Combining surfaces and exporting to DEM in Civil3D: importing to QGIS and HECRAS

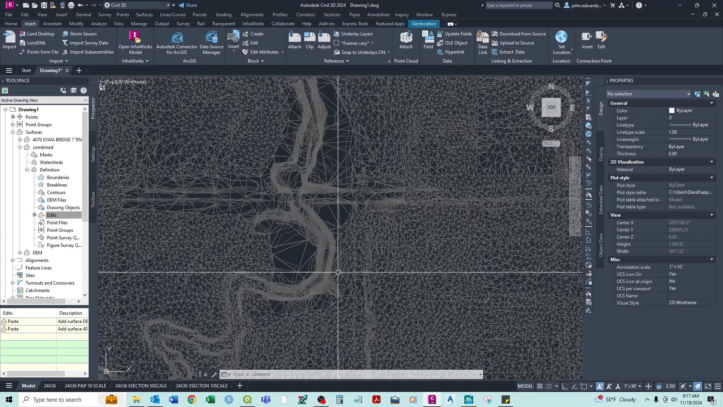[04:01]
So, now we're going to make another edit and paste now our topo survey, which is this one, right on top of there. Okay. And, so now you see how it has redefined this area within the greater full boundary for our topo and DEM. So, now I'm going to export this one, and so that will be our combined one, same method.
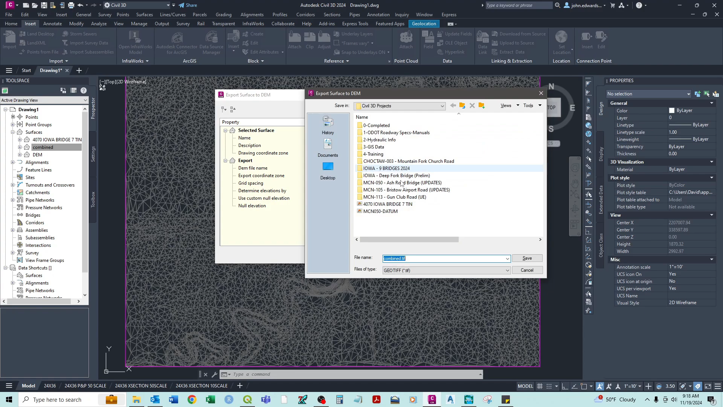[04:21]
And, so we'll just have it as combined. Okay.
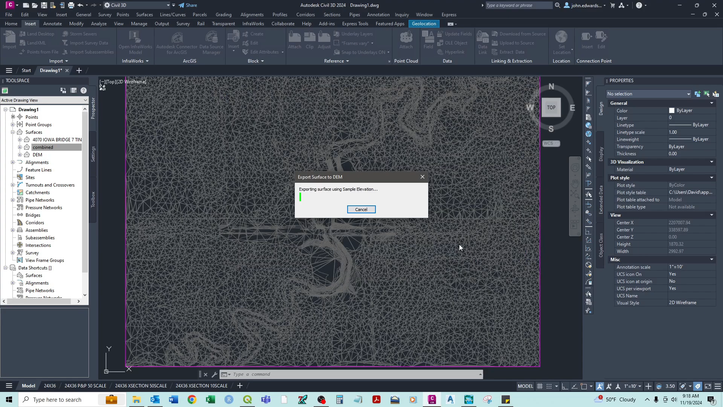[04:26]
So, while that's running, I want to show you here in HECRAS, kind of one of the reasons that we'll need to do an additional step here.
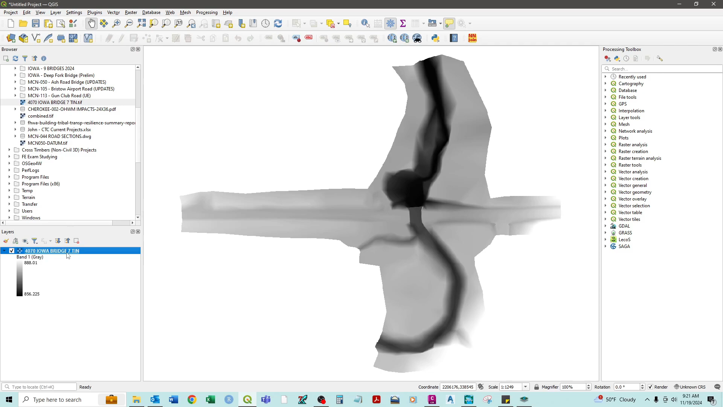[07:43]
So, now that I've done that, I actually want to export this again from QGIS using that CRS.